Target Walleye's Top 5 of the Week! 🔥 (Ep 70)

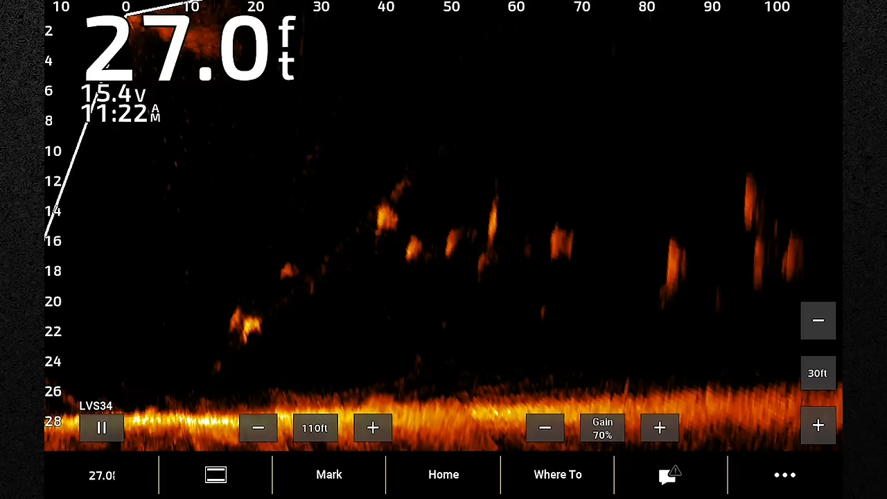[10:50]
On screen: depth 27.0 ft
the live scope footage is absolutely crazy they looked like schooling suspended crappies just
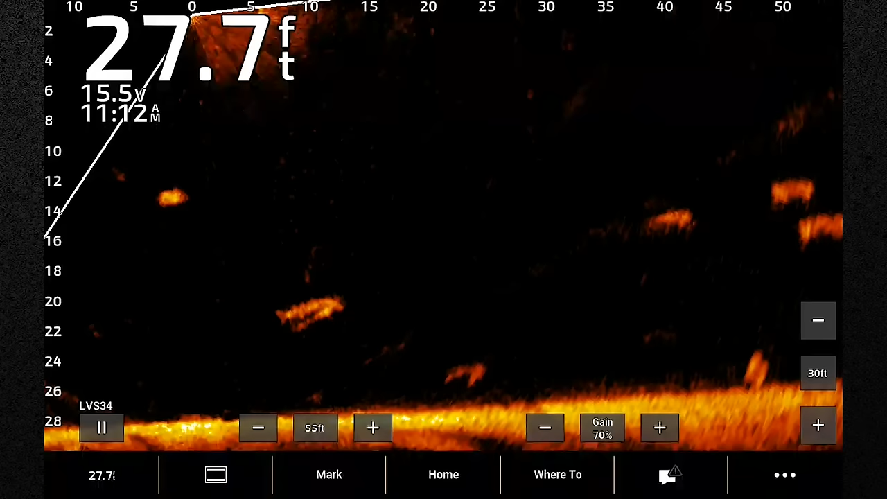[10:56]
On screen: depth 27.7 ft
dumping into the river and you're only seeing a 30 to 50 or maybe 80 foot snippet it was miles and miles of sturgeon